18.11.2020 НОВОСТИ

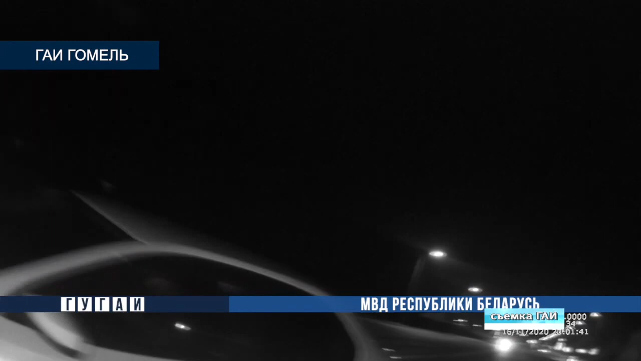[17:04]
Сотрудники ГАИ установили его место проживания и номер городского телефона. Трубку подняла мать молодого человека. Сказала, что сын уехал в больницу и до сих пор домой не вернулся.
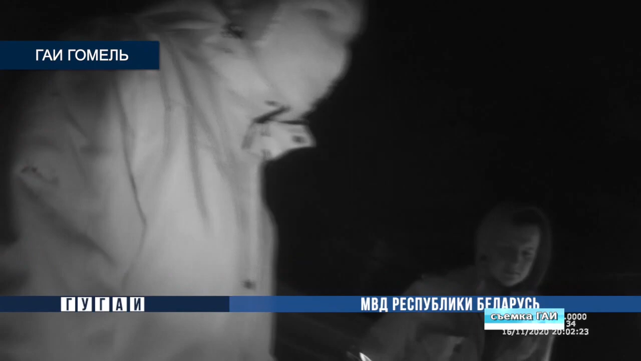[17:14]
Инспекторы доставили мужчину домой и подарили фликер. Это все новости к этому часу. Оставайтесь на «Беларусь-4».